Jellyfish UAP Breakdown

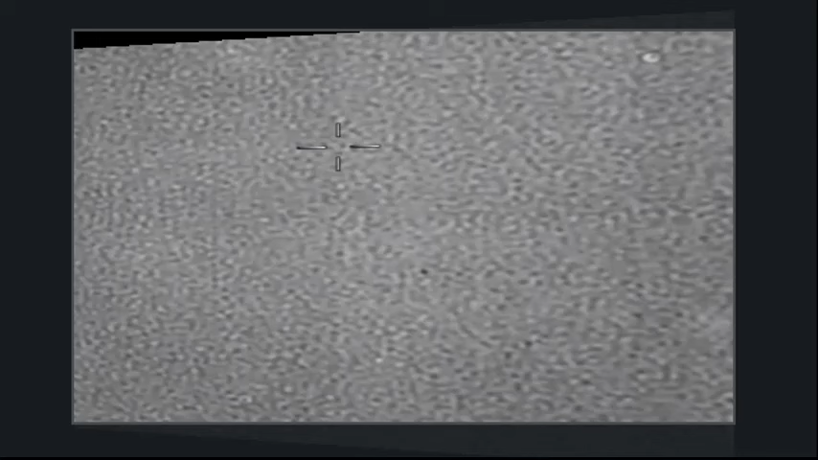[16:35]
the military, you know, the commander's like, dude, Jeff, can you, not hold the fucking camera still, dude, like, what the fuck, I can't tell if this thing's moving or if it's you. Maybe, maybe it's going fast and he's trying to fucking, you know, counter, counter fucking, maybe, yeah, predict where it's going to be,